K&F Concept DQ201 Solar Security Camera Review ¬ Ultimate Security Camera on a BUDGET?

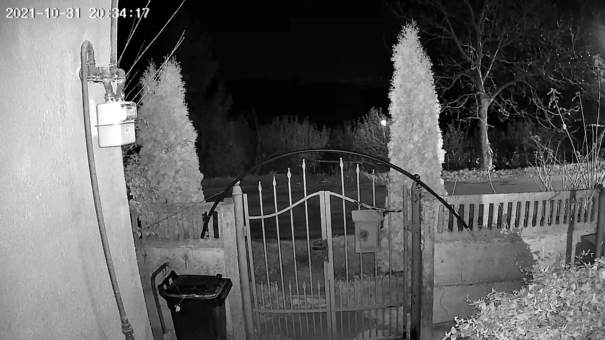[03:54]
infrared sensor which you're going to see in action in this footage where i tried